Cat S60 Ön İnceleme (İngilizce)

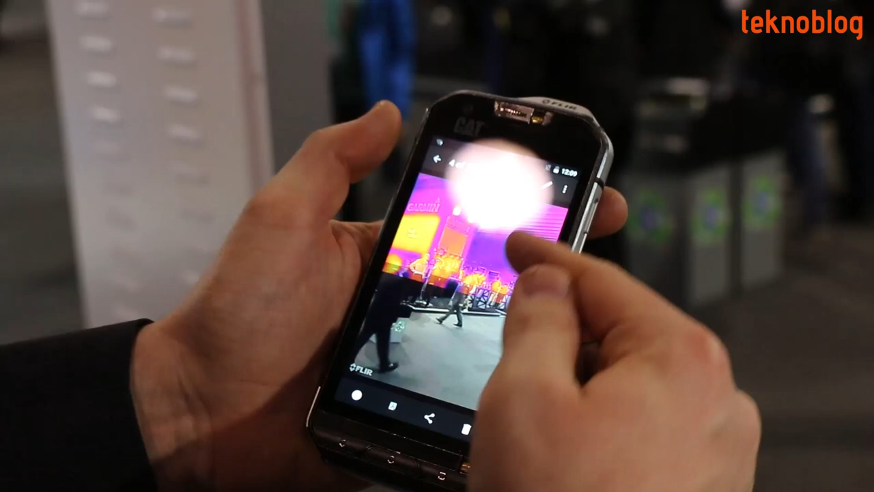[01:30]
you can actually switch between the thermal image and the still image, so getting a really clear context for what it is that you're looking at.
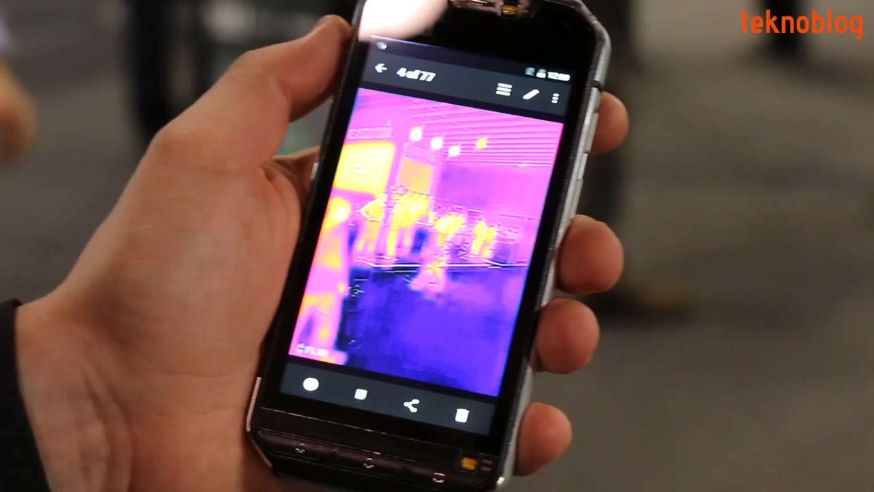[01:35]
And actually a neat thing is you can also add spot meters onto an existing image there.
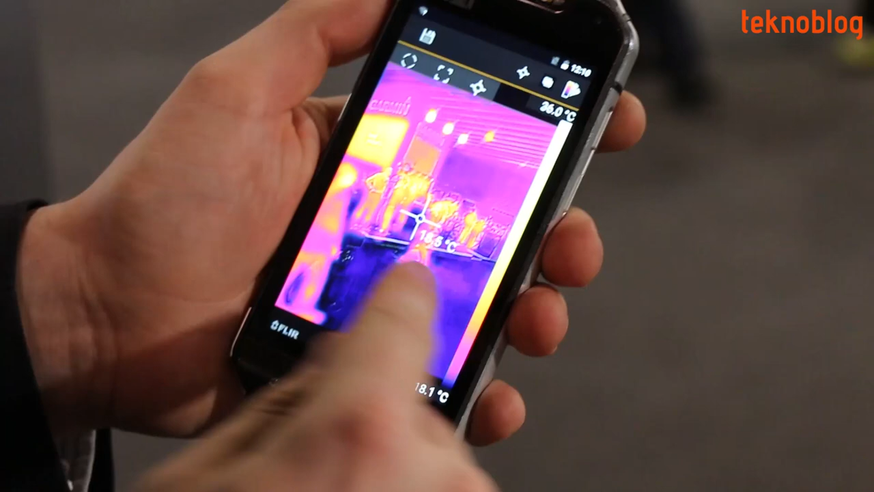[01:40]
So if you've already recorded an image, I can do exactly the same stuff I can do in a live frame,
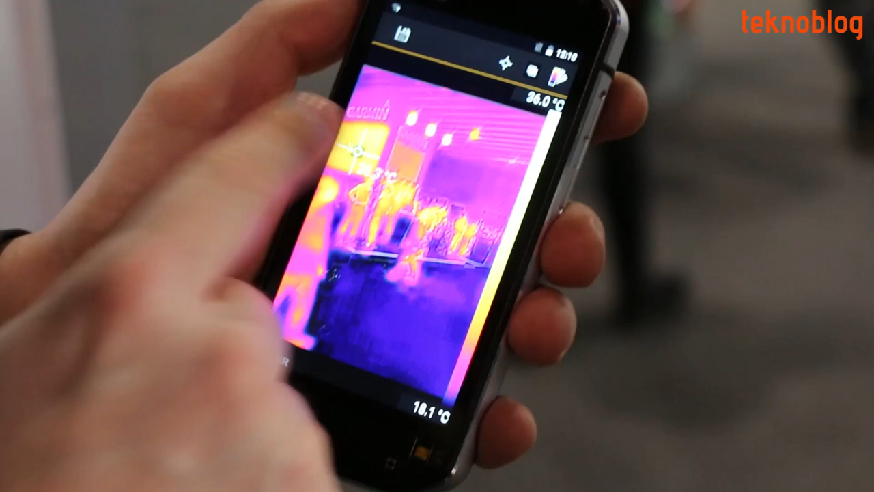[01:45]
On screen: scale bottom 18.1°C
where I'm adding spot meters, I'm adding areas of interest into the picture,
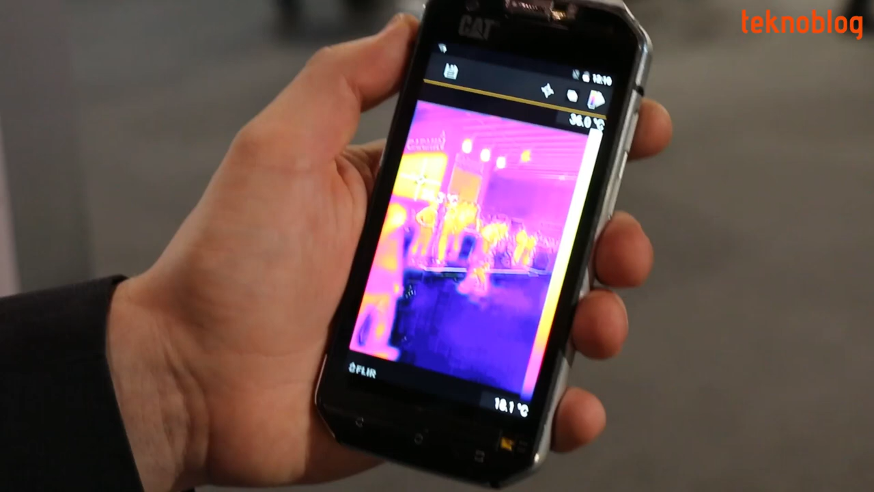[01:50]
and pulling that temperature data live off a photo that maybe I took a week ago or a year ago.
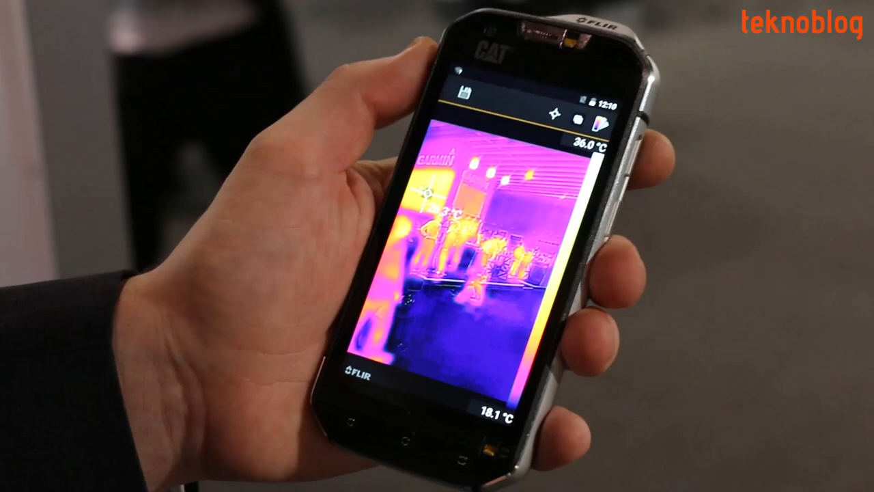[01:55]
On screen: scale top 36.0°C, scale bottom 18.1°C
So fantastic range of capabilities here on the device.
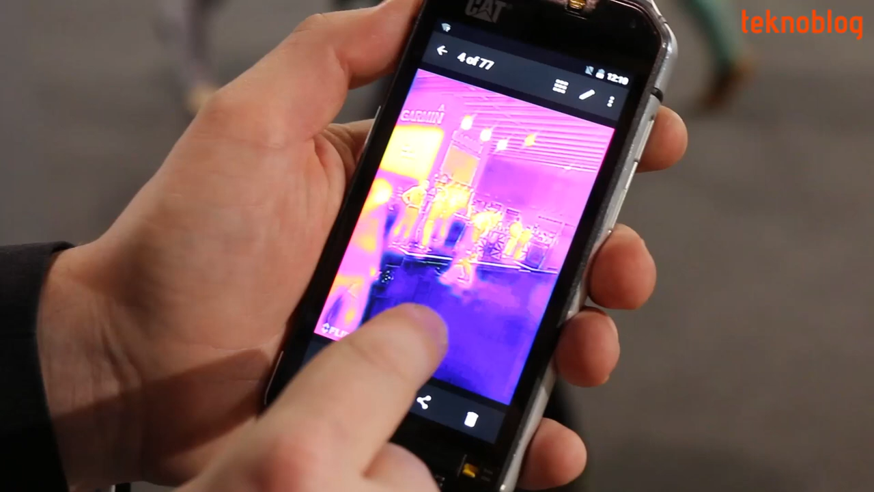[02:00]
One other thing to show is that alongside the thermal camera, we also have our standard 30 megapixel CMOS camera.
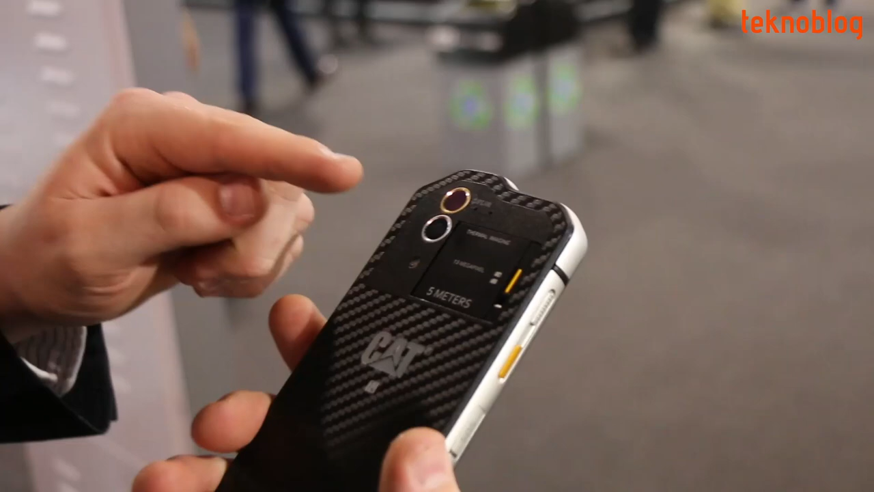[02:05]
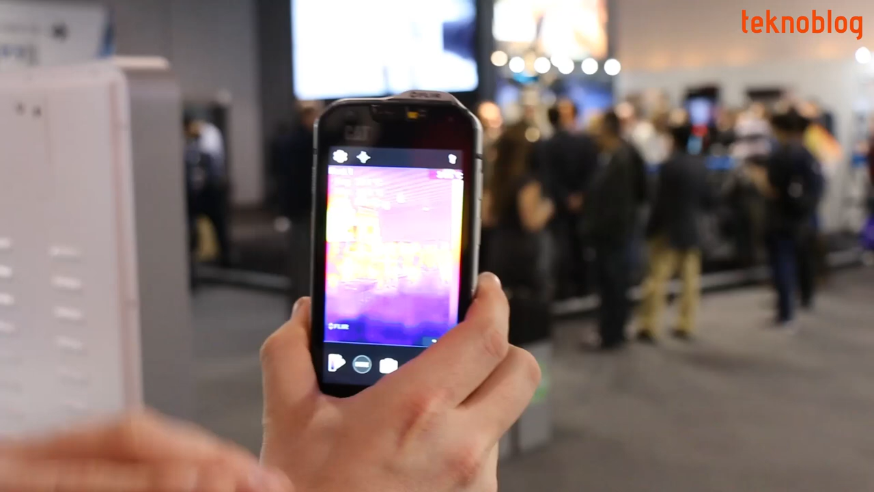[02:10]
Now if you look at the display, you can see all the linear detail, and certainly where there's this crowd of people over there, it's really clear that you can see the difference between the people.
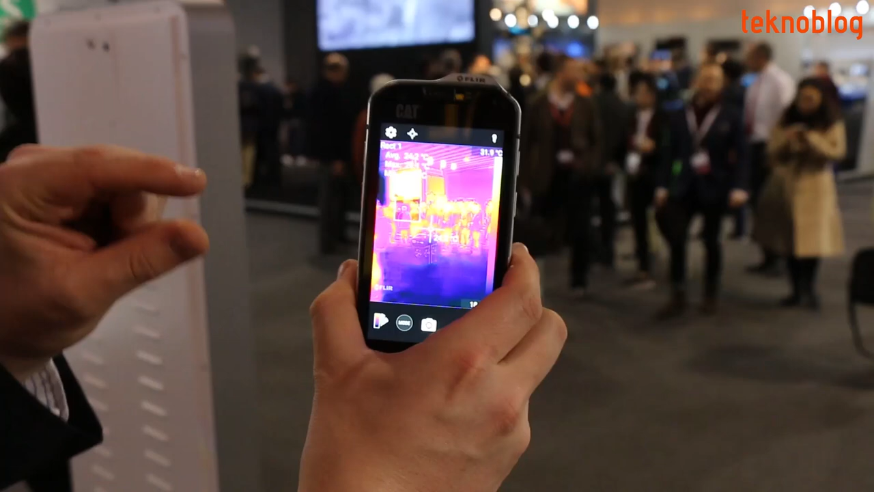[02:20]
And what we're doing there is we're getting edging data off the image from the standard camera and overlaying it or integrating it into the frame of the thermal image.
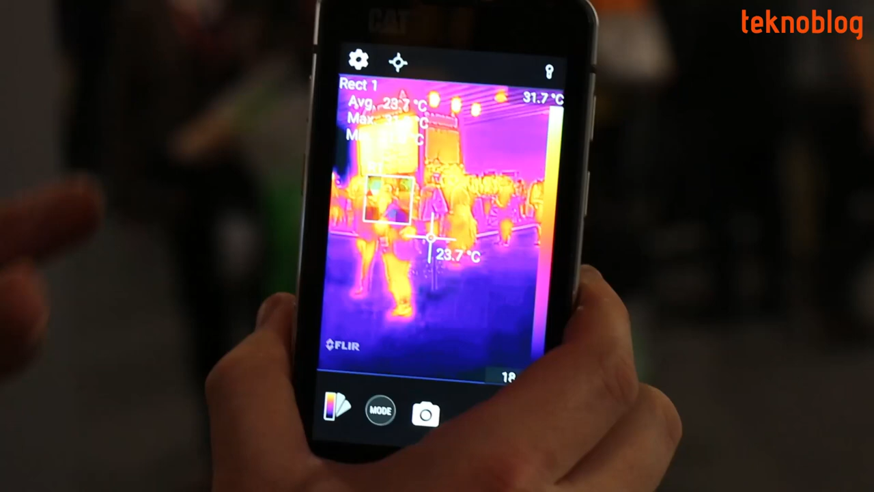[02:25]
On screen: spot 23.7°C, scale top 31.7°C
So to show you what that looks like without it,
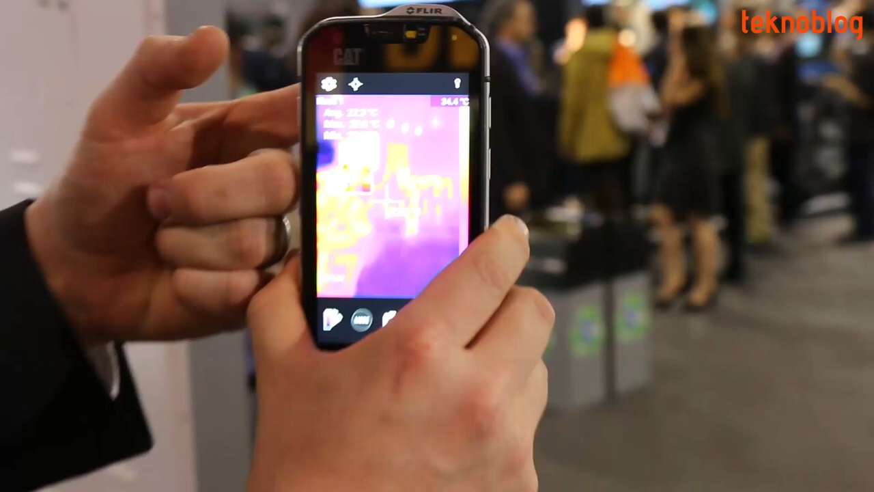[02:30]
if I cover up our standard camera, that thermal image, that raw thermal image, looks a lot less easy to understand.
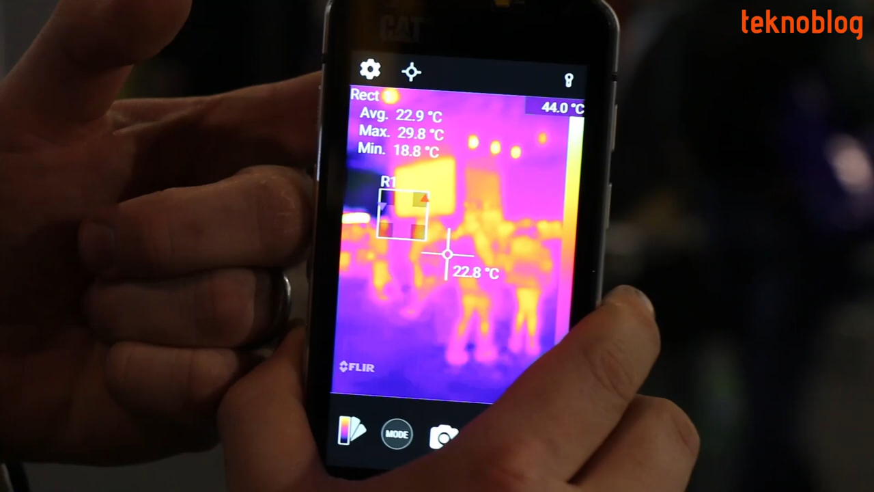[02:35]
On screen: spot 22.8°C, max 29.8°C, min 18.8°C, scale top 44.0°C
And if I take my finger away, you can see all that extra context and detail coming through.
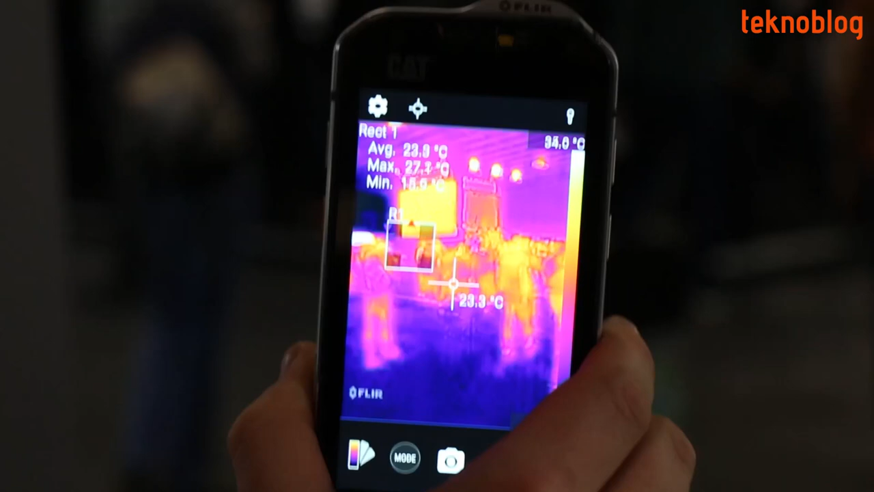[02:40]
And then if we turn, just to show how sensitive this camera is,
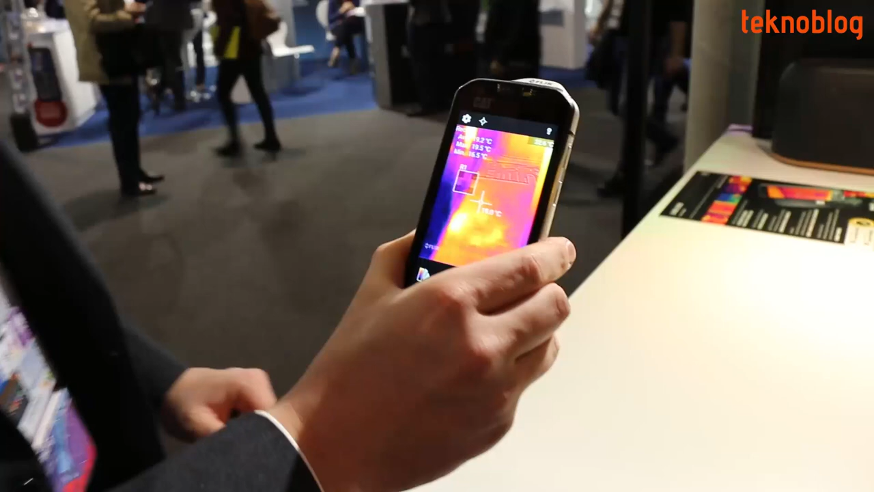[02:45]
it is a table, a desk here, and if I just touch it and move my hand away,
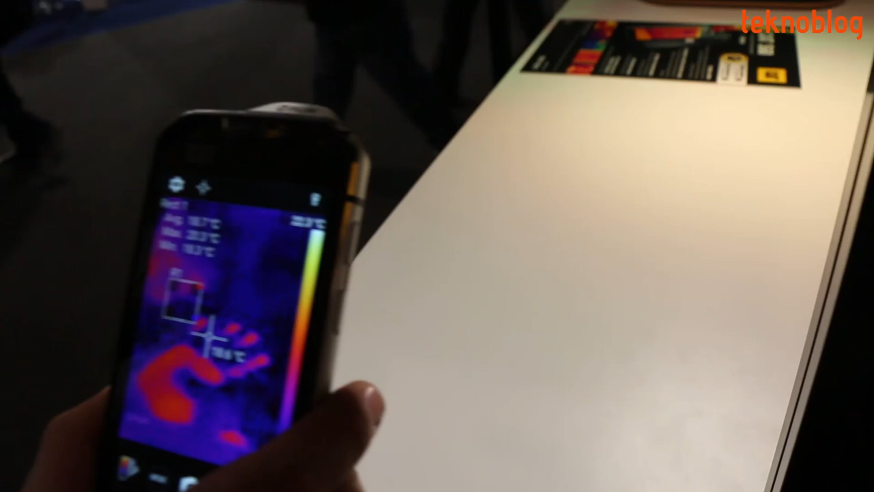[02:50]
you can see a really clear hand print on there,
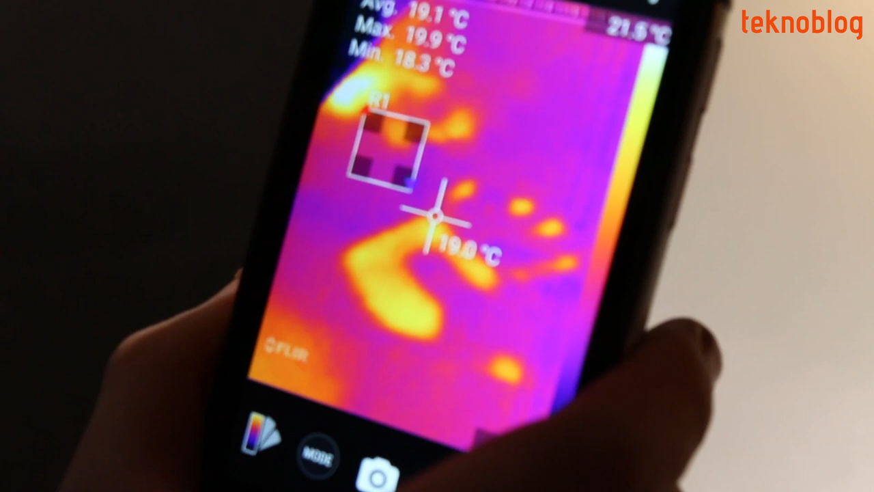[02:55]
On screen: max 19.9°C, min 18.3°C
and that tiny contrast in the heat temperature where I've just warmed up the temperature of the surface there.
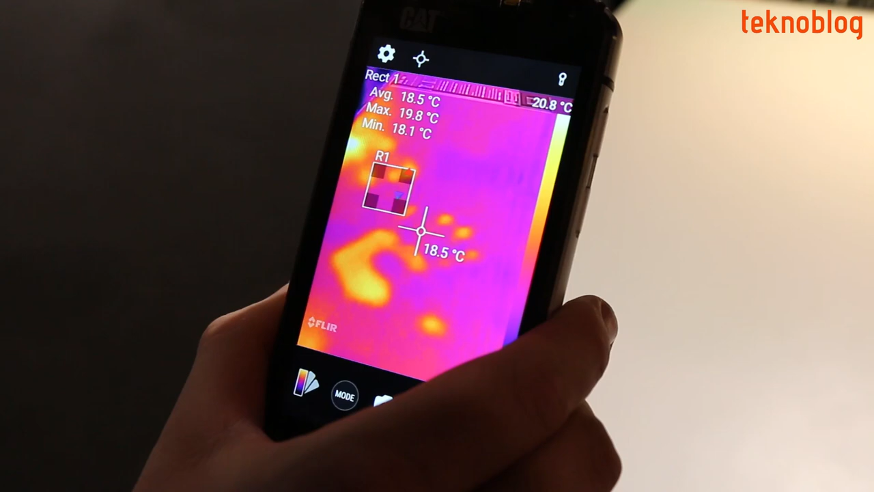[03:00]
On screen: spot 18.5°C, max 19.8°C, min 18.1°C, scale top 20.8°C
So an exciting product in terms of its versatility and its capabilities.